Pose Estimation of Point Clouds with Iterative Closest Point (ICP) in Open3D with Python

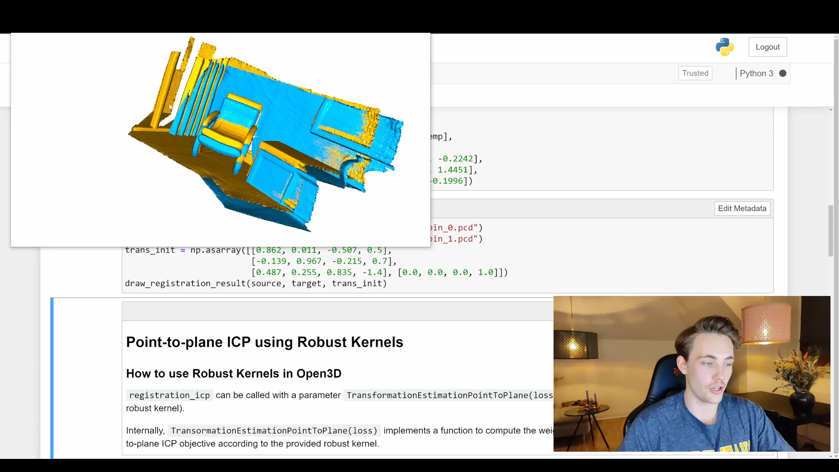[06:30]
So now we're going to go down and use point to point or like point to plane ICP with robust kernels.
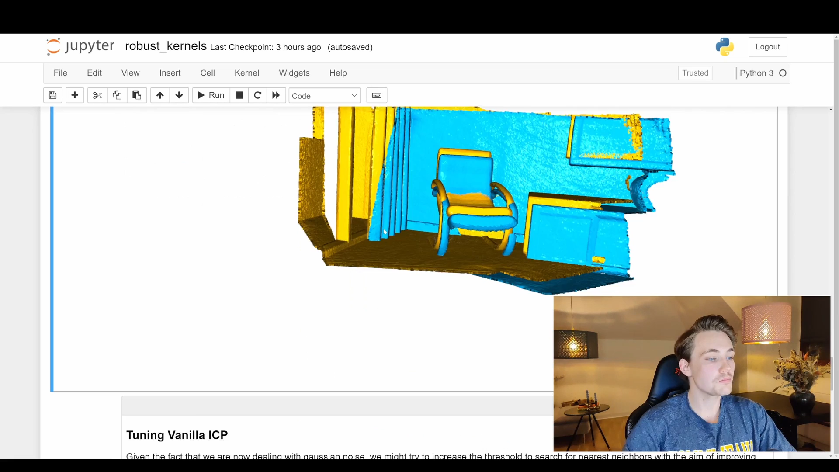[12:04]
Then we can go down to the vanilla because given the fact that we're now dealing with Gaussian noise we might try to increase the threshold here to search for nearest neighbors with the aim of improving the registration results.
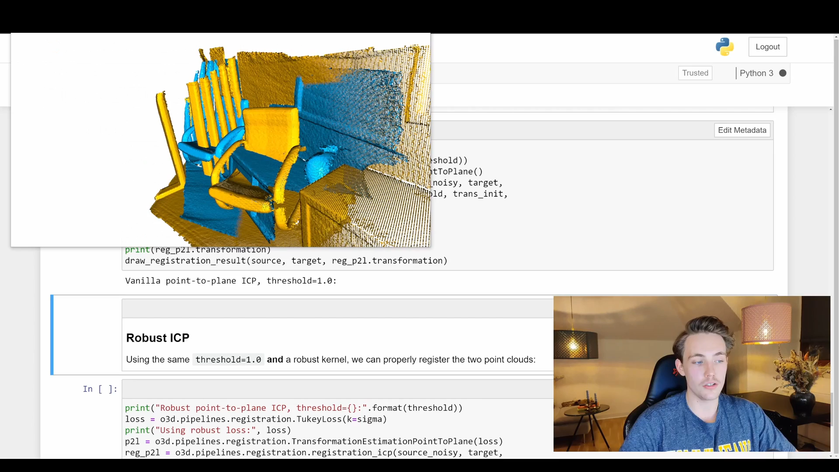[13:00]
So when we run this block code here we now see that we have the vanilla point-to-point icp again we have a threshold value of 1.0 but now we see it is not capable of all this is just a way
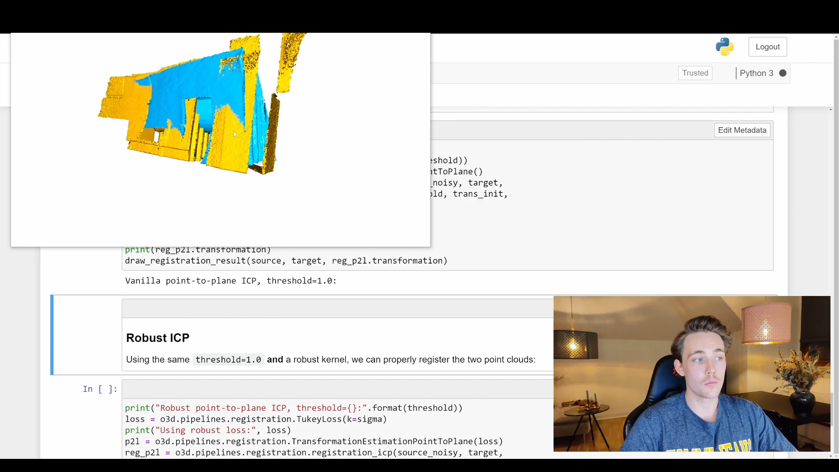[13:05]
worse result before tuning actually so we just have the chair over here to the
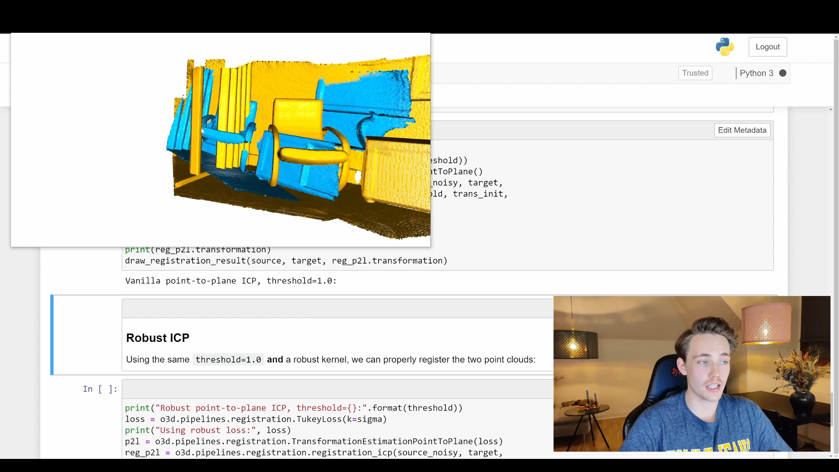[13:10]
left it doesn't really make any sense what it's trying to do here in the icp algorithm.
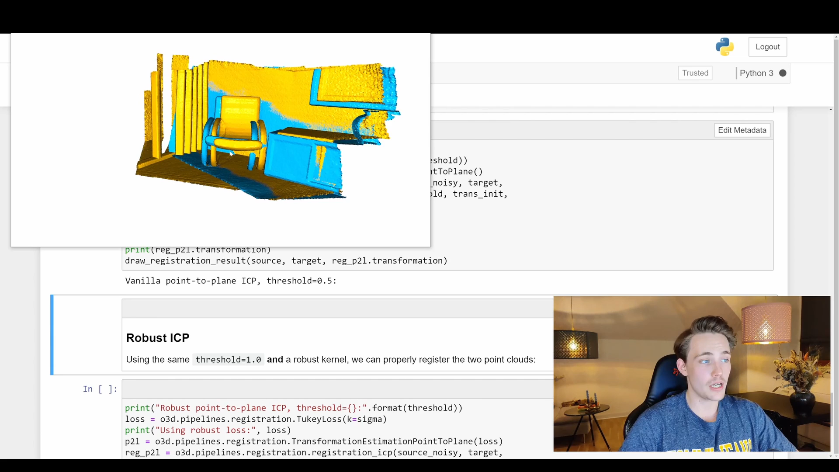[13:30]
So here we see we get some better a bit better result in without tuning the blue chair here was a bit like below or over the yellow one here but not but now we can see that there's still some translation error here the floor
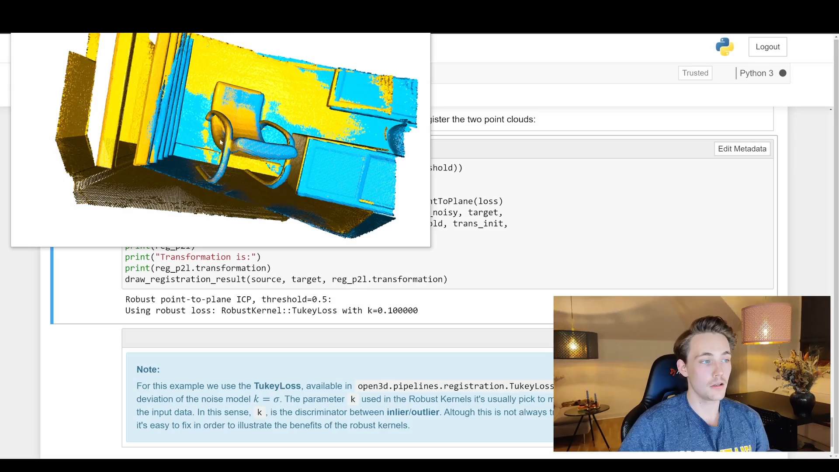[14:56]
so now we can see the results here we just get way better results like the point clouds here is perfectly
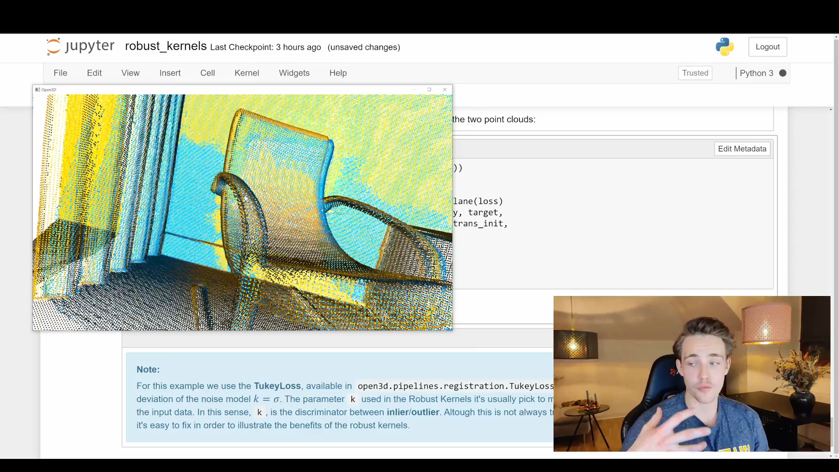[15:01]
aligned on top of each other we're able to to estimate and find the exact transformation between those two point clouds here even though we had a lot of noise on our point
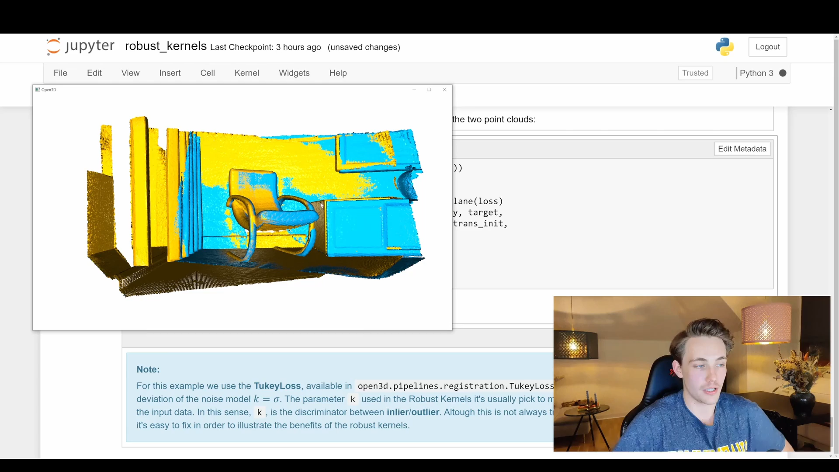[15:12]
cloud so the last thing here because now we're actually able to do this point cloud alignment we can also try to apply a bit more noise and try to see
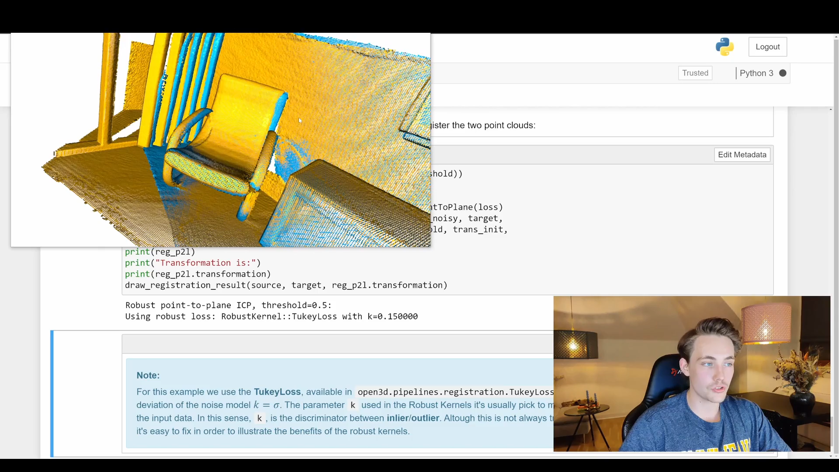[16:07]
errors over here but again it doesn't really make any sense we're perfectly aligning the two point clouds again even though we have that much noise on on our point clouds as you just saw we weren't even able to see that there was a chair in the point cloud anymore or like this uh